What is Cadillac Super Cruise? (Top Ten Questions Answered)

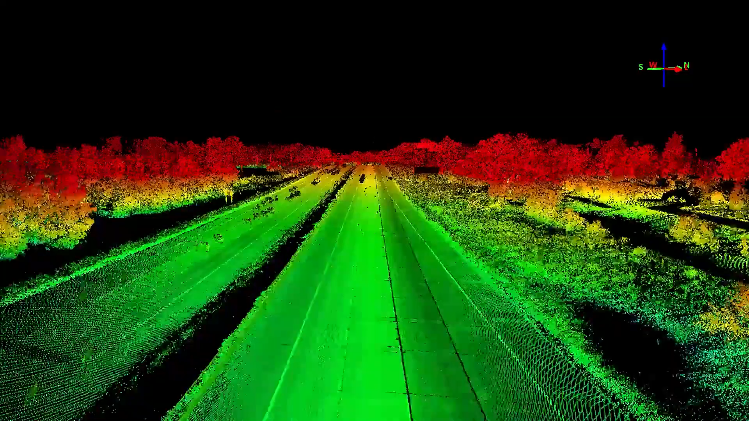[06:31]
I believe there's over 300,000 kilometres worth of highway in North America and Canada that
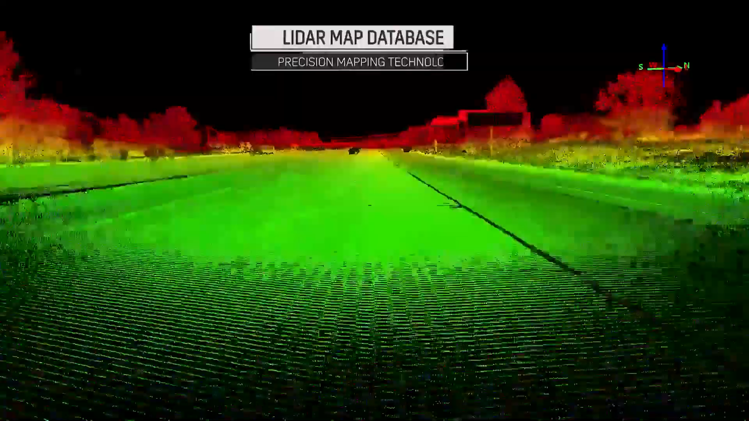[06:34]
is mapped out using what we call a LIDAR technology.